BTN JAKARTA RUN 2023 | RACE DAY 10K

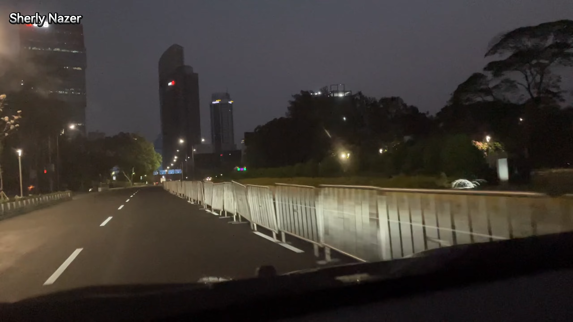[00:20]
Ini jalanannya untuk half marathon sama full marathon. Udah dipagir-pagirin.